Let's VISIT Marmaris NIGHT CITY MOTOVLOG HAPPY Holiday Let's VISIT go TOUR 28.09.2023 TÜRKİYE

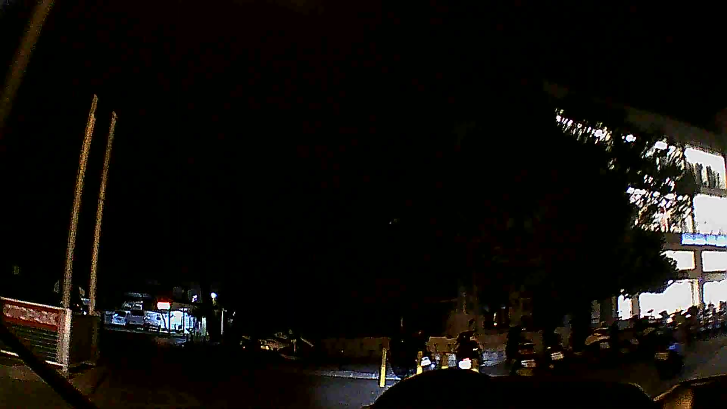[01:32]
Şöyle bir gezelim. Marmaris merkezindeki otoparklardan bir tanesi bu. En merkezi otoparklardan. Barla Sokağı'nın arkasında da bir yeri var.
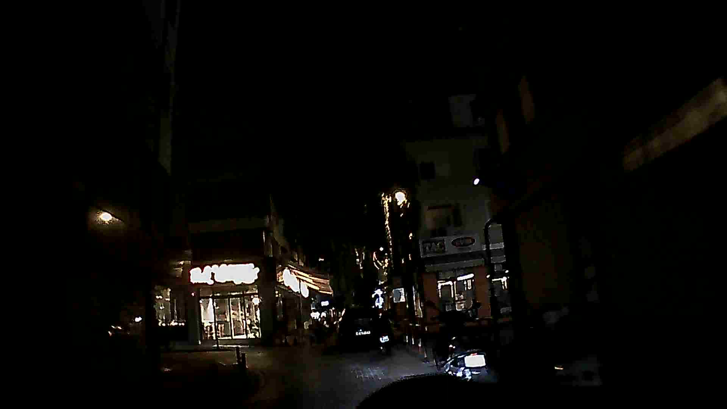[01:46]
Evet. Tavuk dünyasına hoş geldiniz.
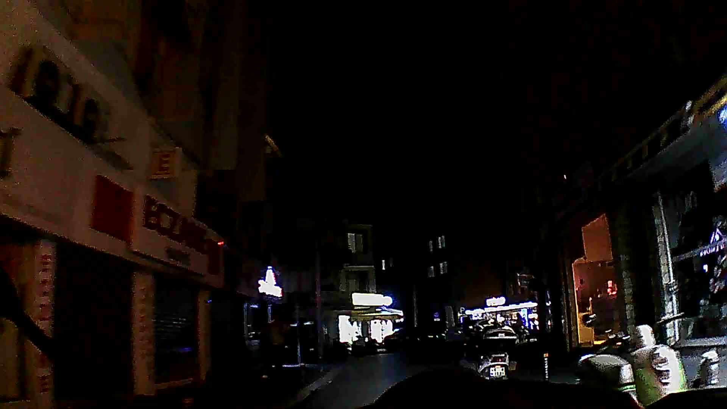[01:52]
Evet arkadaşlar.
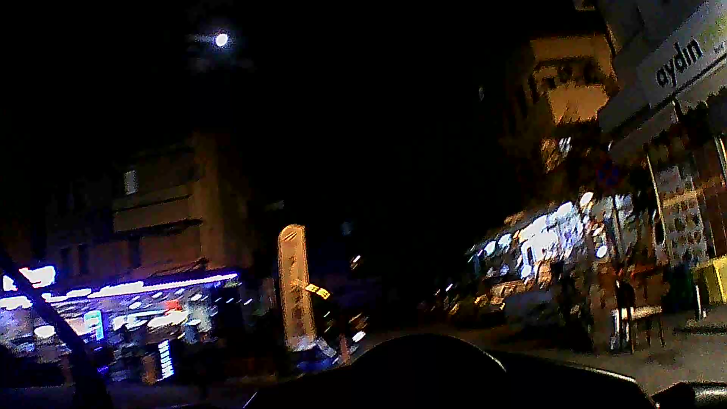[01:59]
Gireceğimiz sokak Barla Sokağı'nın arka bölgesi.